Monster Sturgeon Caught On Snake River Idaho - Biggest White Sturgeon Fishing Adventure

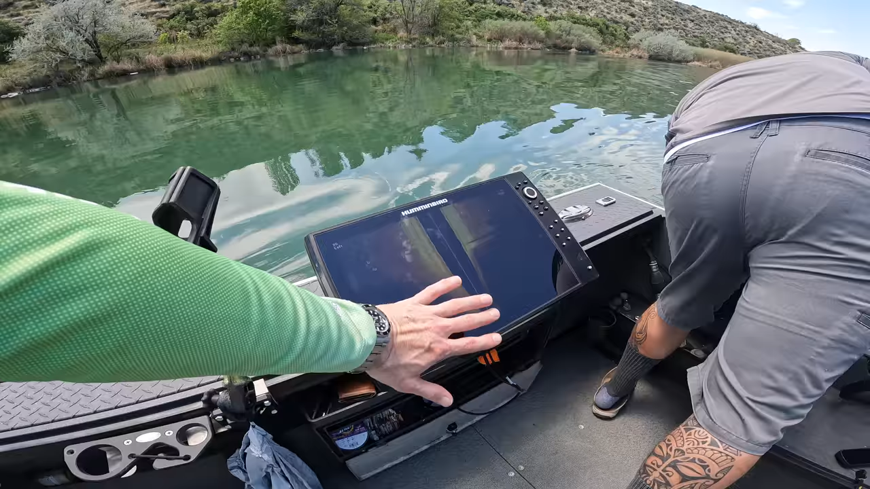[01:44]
It's the biggest fish finder I've ever seen. Yeah, like a sandy bottom, kind of like your river channel bottom.